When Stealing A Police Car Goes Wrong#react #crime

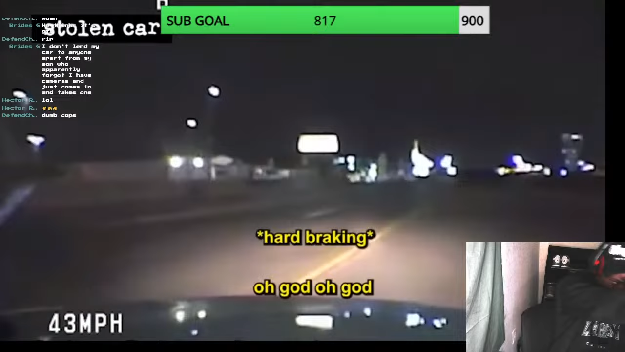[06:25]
Chase her ass. That shit was a crazy ass fall. I hope I ain't hurt.
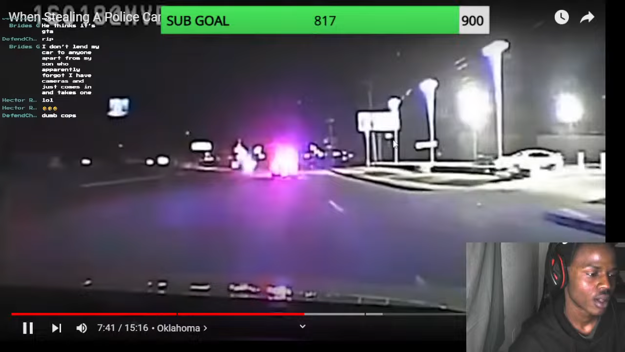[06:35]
Clearly terrified of the situation she's found herself in, Angie turns off the main road and onto a smaller sidewalk. I clipped that shit after this. And this turns out to be her downfall.